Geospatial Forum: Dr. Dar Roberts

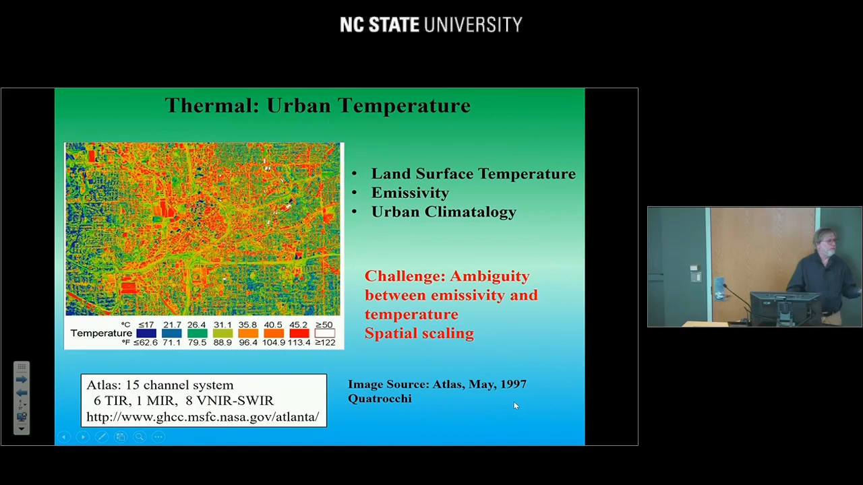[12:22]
And so you need to have a tool that allows you to do temperature emissivity separation to get a useful answer. And then in the vertical domain, we have LiDAR, right?